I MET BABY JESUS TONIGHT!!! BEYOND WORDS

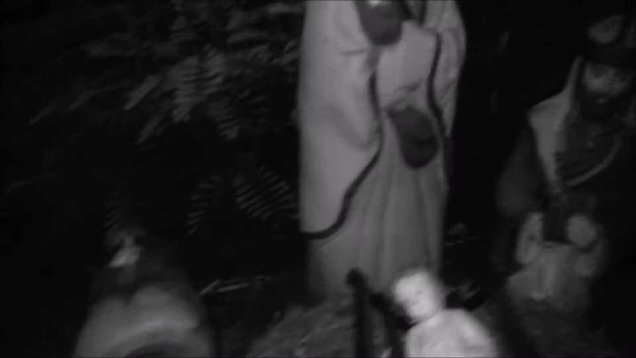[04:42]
Y'all know already you gotta get this in the vlog. Shout out to Camel, Baby Jesus, or the time of the wild.
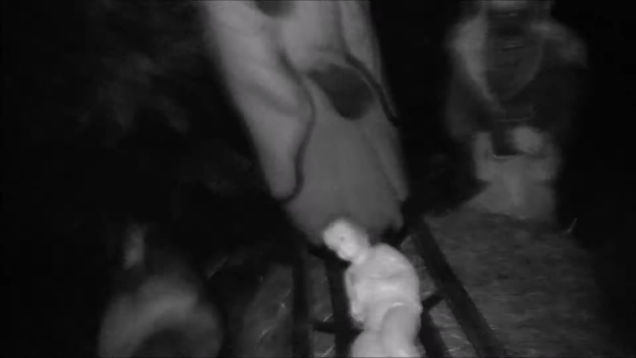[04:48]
If it didn't for this youngling here, we won't got the chance to live here.